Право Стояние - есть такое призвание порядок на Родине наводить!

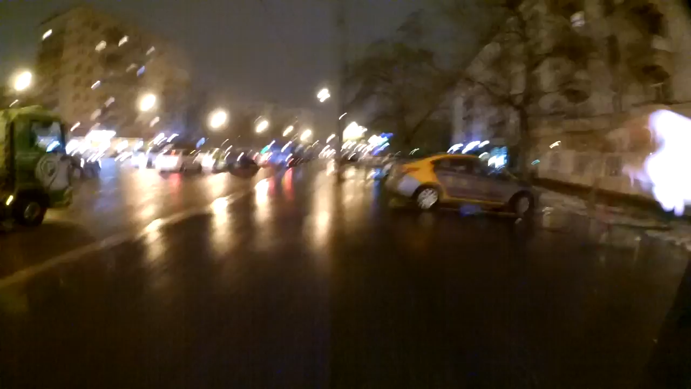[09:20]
но это, кстати, не разметка, это снег если присмотреться, то это снег и грязь карширинг вот делимобиль сегодня у нас какое?